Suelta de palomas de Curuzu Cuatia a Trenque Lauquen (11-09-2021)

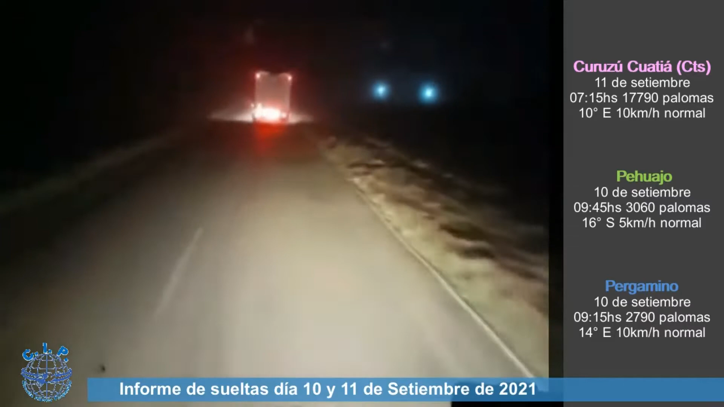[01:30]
El zip en movimiento. Solamente el zip. Ya en el punto de suelta. El zip. Con 5 unidades en el punto de suelta.